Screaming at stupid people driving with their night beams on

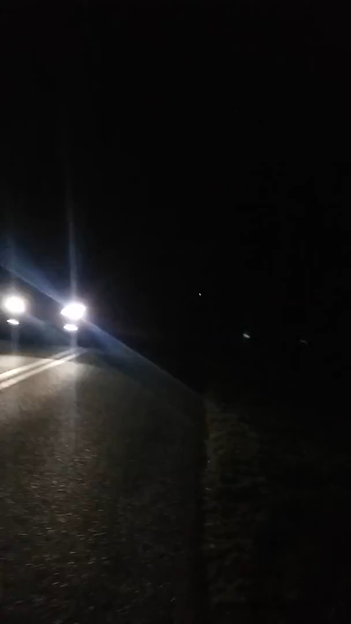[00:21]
Fuck you! Dumbass. Can't stand it when they drive around with their high beams on. Stupid people.